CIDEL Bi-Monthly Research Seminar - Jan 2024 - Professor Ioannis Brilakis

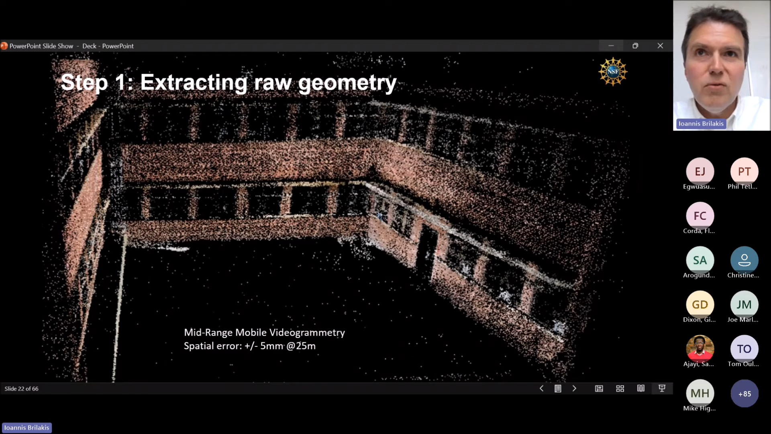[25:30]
By doing that, we now have the capability to pick up a mobile phone and use the app that was created for this and scan an asset from 25 meters away and get a point cloud with a sub-centimeter error. This has now been commercialized in the US through a startup called Pointevo.
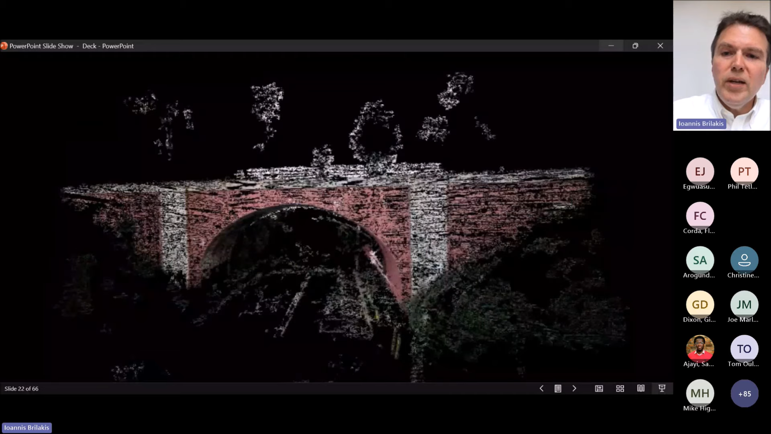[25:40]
Once we've created the point cloud, we can equalize the densities, we can fix the points and then have a good quality point cloud.
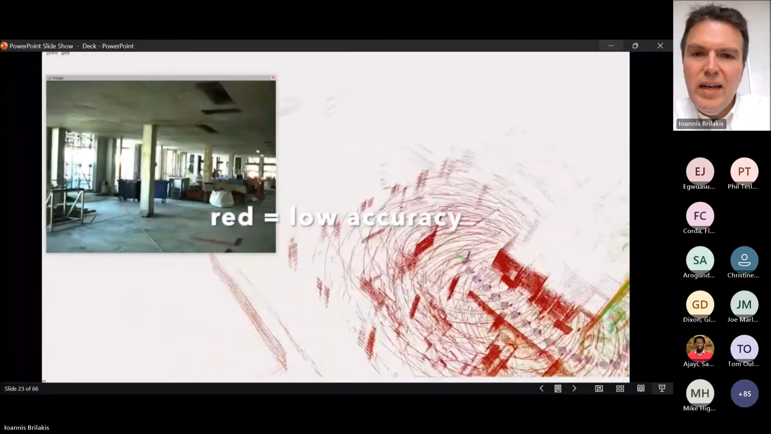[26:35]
the person who's doing the scan can see that prediction in real-time.
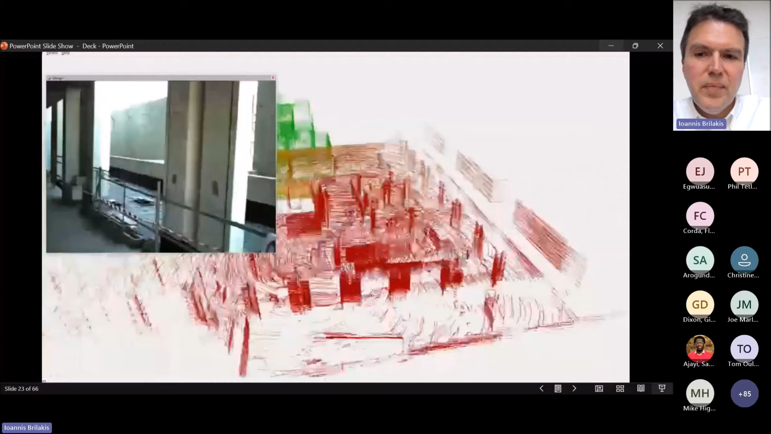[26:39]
What this allows him to do is to then
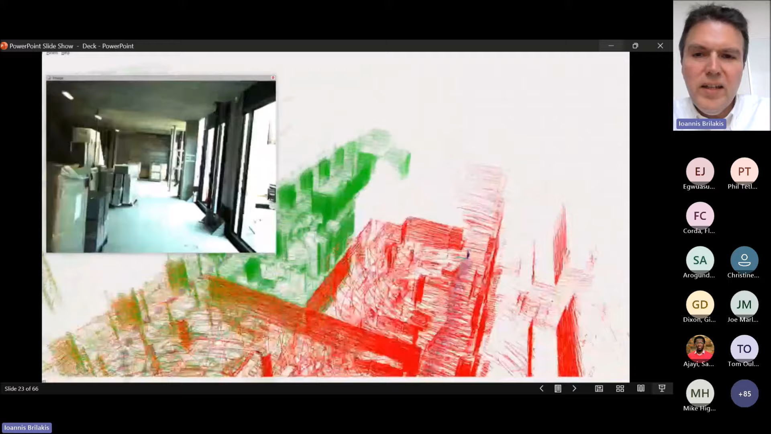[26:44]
find the pathway to get back from red to green and every time he does that, what happens is what we call a loop closure that decreases uncertainty.
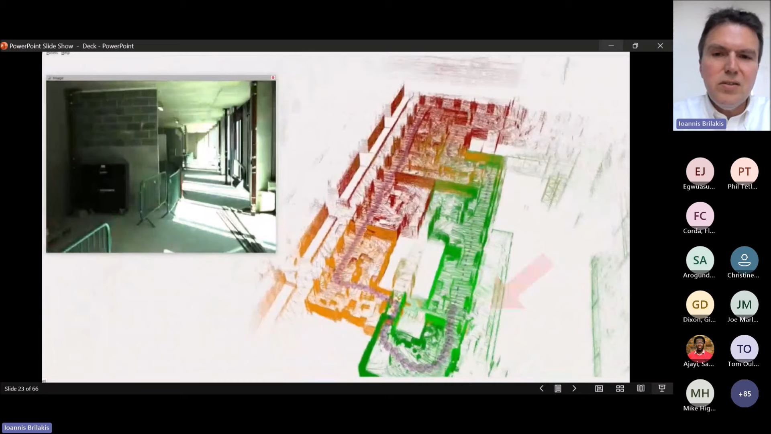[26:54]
As soon as that happens,
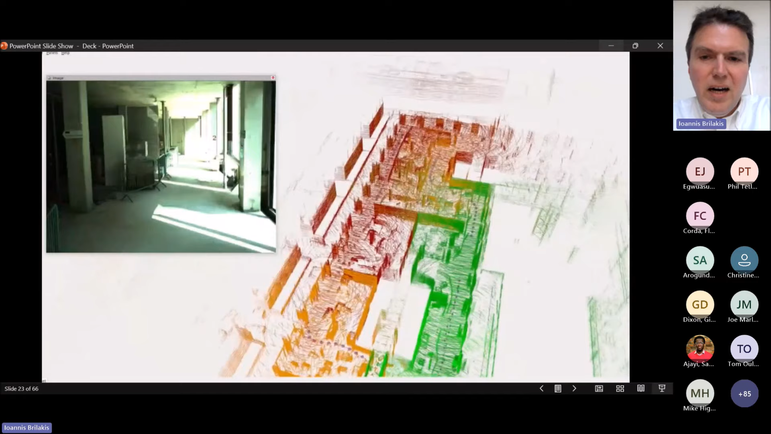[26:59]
you see that the predictions are updated instantly and so he can do then multiple loop closures and continue
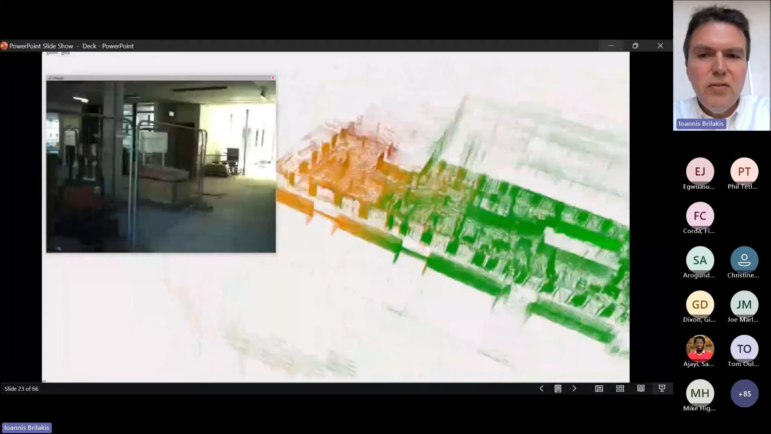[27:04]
to do this process until everything is green within the whole space.
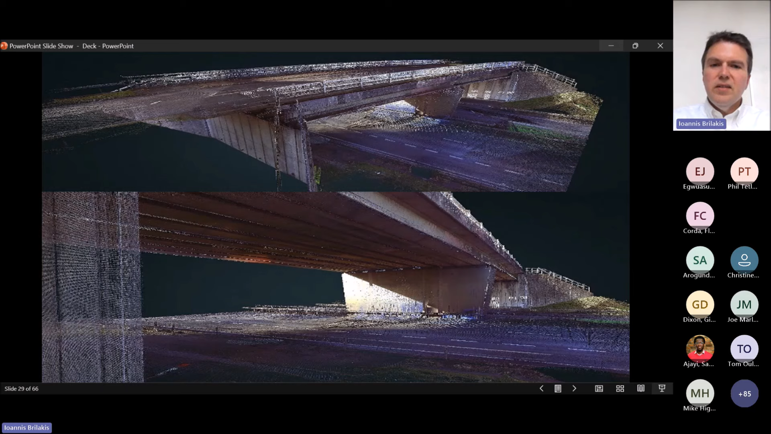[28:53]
In essence, we can go from this, which is points and pixels
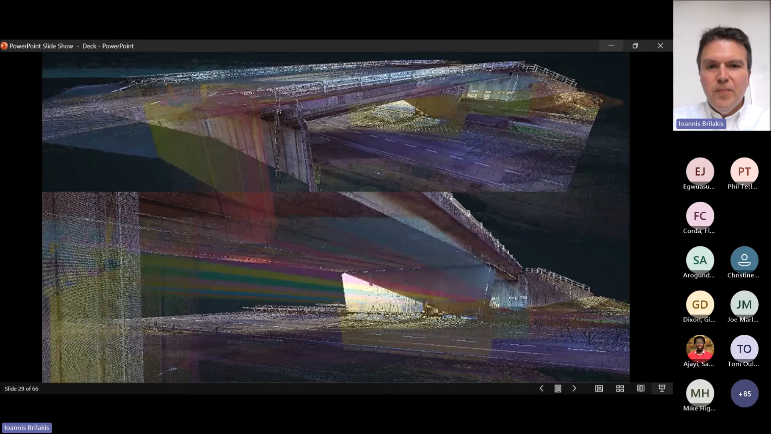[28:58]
to detected objects and then from detected objects directly to a model.
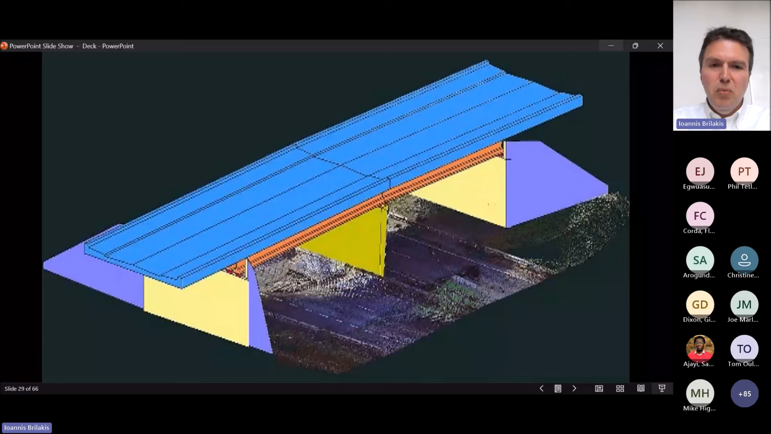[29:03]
We can do the same for buildings. This is the process we call formalizing the digital twin generation process for a building.
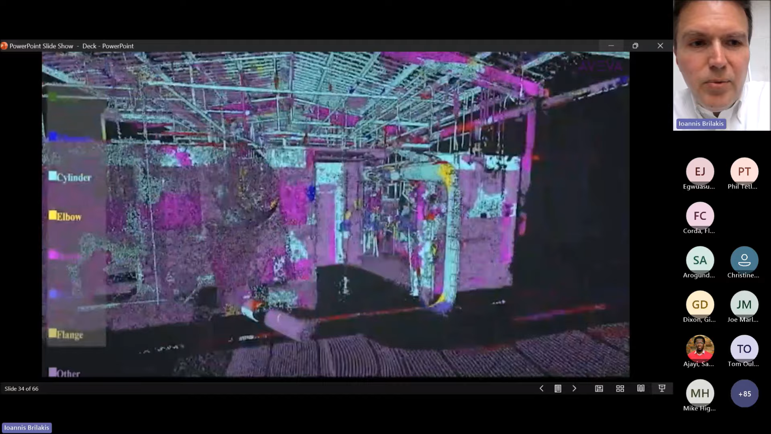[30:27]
capturing cylinders, elbows, flanges, i-beams, channels.
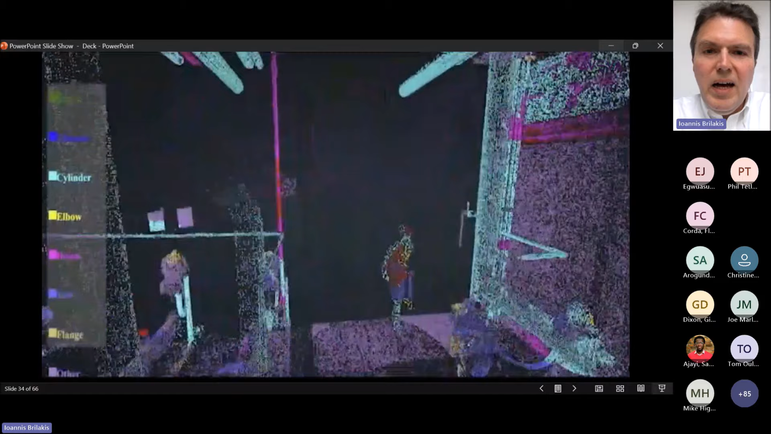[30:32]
Again, with a very bottom-up deep learning approach.
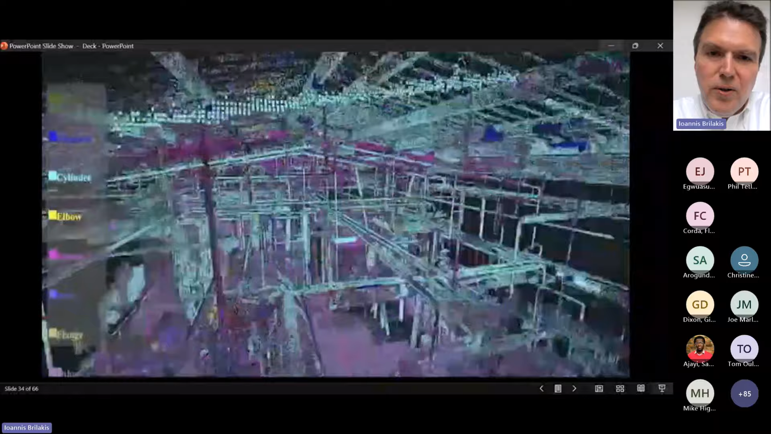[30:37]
But in addition to that, we're using the mechanical priors here to connect the
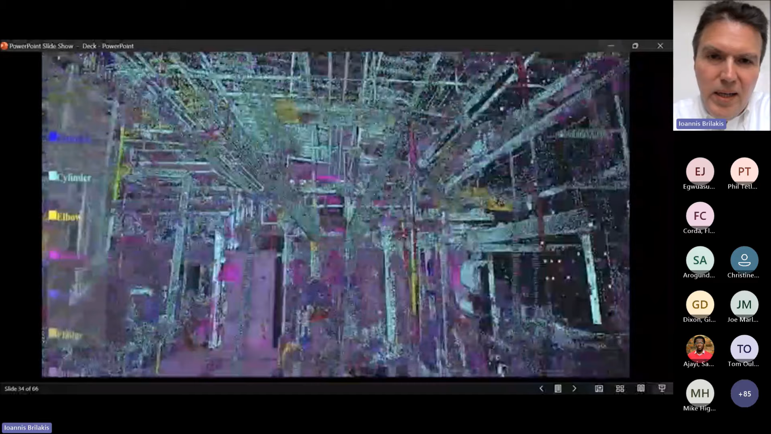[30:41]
mechanical systems and find the in-between issues so that we can produce
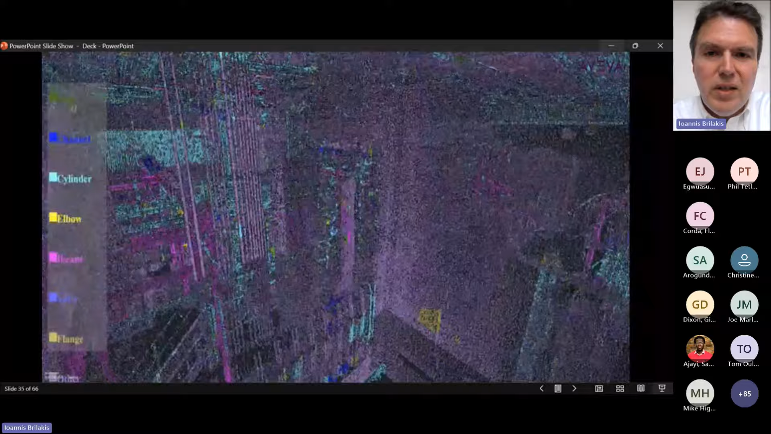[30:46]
a really high quality model by the end of that process.